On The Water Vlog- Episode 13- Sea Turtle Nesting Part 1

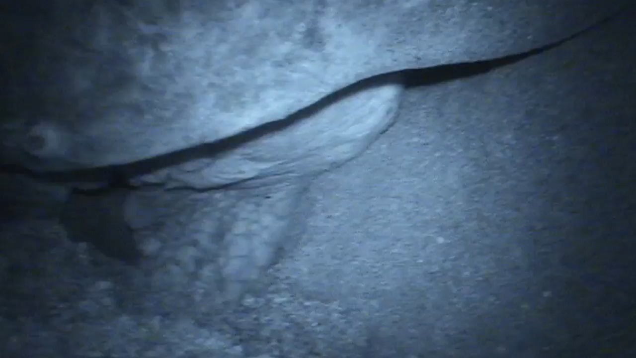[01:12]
And then what they will do is start to dig a hole with their rear flippers. They'll dig down as far as they can reach with their rear flippers, scooping out flippers full of sand and just flipping it off to the side.
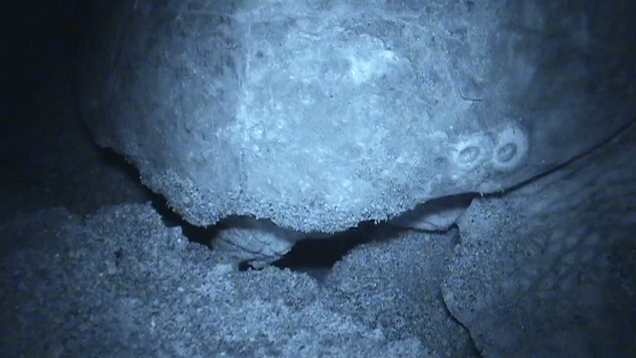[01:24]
Once they get that hole as deep as they can get it and nice and rounded and smooth on the inside, they'll start to deposit their eggs down in there.
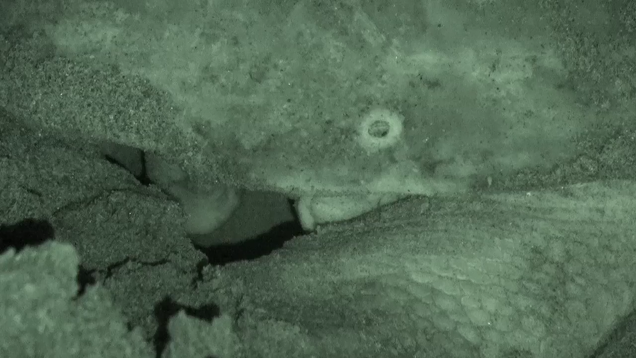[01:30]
Generally there'll be 80 to 120 eggs in a nest. That number can vary greatly. Once all those eggs are deposited in that nest, she will then use her rear flippers to push that sand back over the top of those eggs and pat it down a little bit. And then she'll go through what's called a camouflaging stage where she
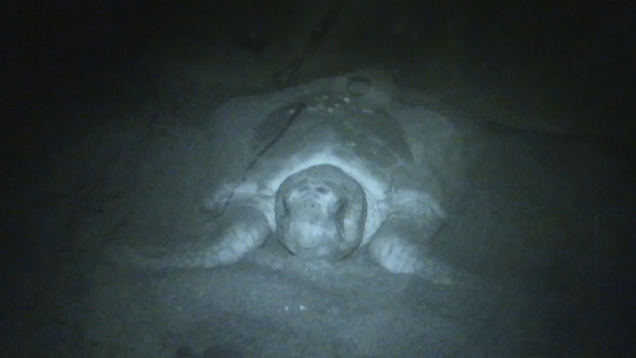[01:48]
will use her front flippers and throw sand back up over that area to camouflage that nest.
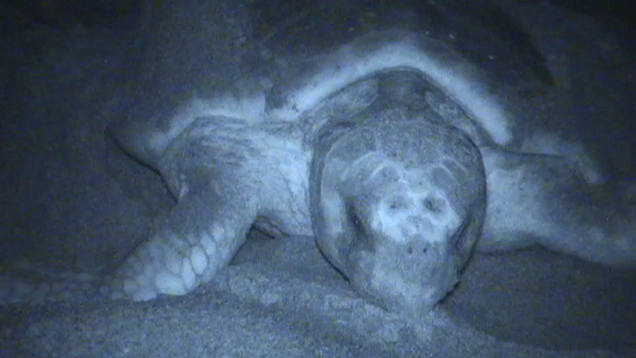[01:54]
So after the female turtle camouflages her eggs, she will crawl back into the water, never to return to that nest site.